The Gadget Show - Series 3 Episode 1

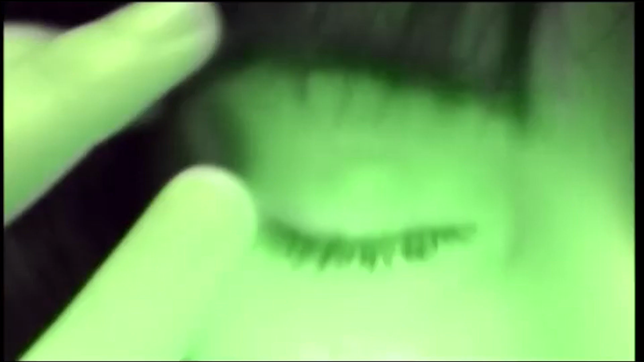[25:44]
with an infrared camera infrared because it
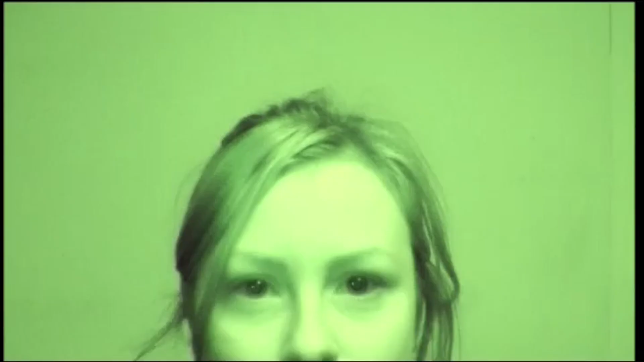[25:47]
shows up more detail in dark eyes and it cuts down on reflection